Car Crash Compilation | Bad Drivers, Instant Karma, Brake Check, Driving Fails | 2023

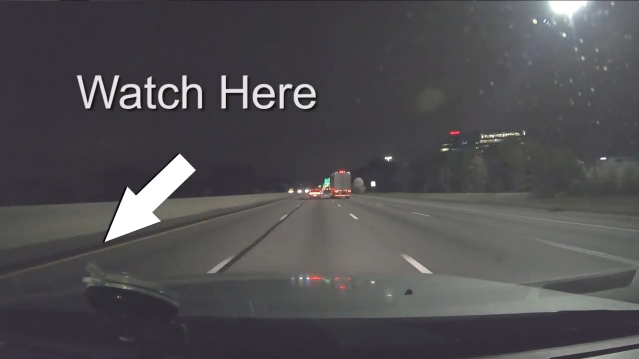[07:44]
You're going to go flying past a cop, you idiot! Ha ha! Ha ha ha ha! That was stupid.